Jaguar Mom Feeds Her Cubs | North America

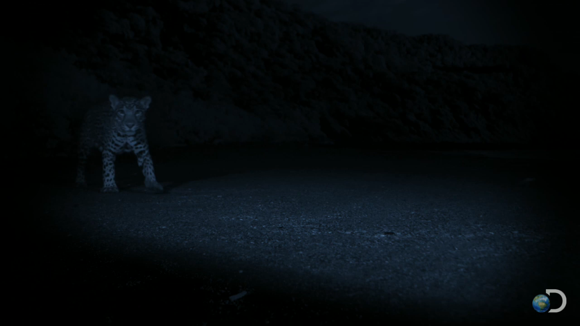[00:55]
Night after night, she picks her way out of the dense jungle because she knows this empty beach holds a secret. All she has to do is wait.
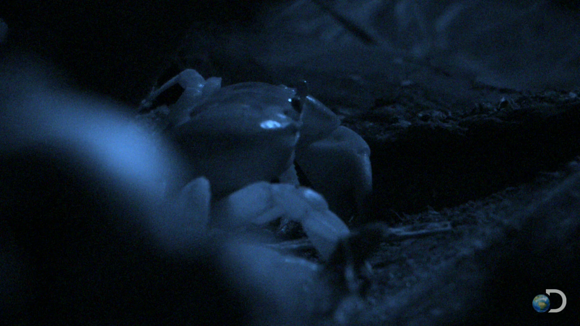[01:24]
The cat makes her kill and drags the 100-pound midnight meal back into the bushes.
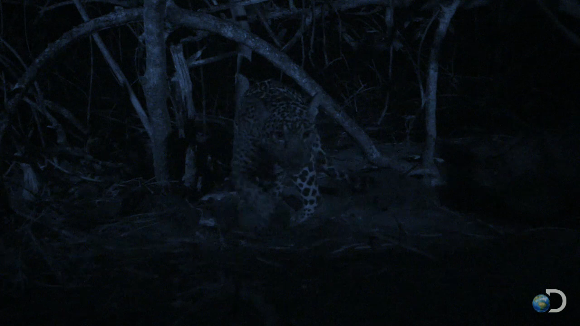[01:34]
She hides the carcass in a safe place, and
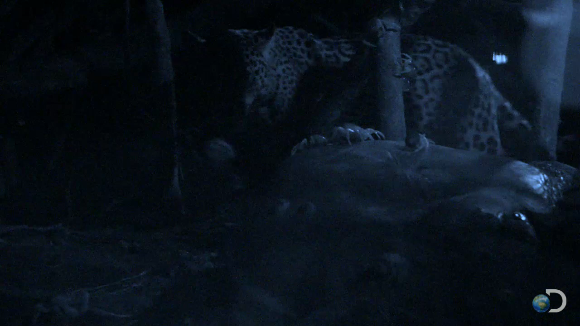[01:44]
then comes back with her two young cubs. Just a few months old, fresh sea turtle is a brand new addition to their menu, a special treat they'll only get a few days a year when the sea turtles come ashore. How exactly this mother's figured out when the turtles will show up, no one knows for sure, a secret she'll pass on to her cubs when they're old enough to hunt for themselves.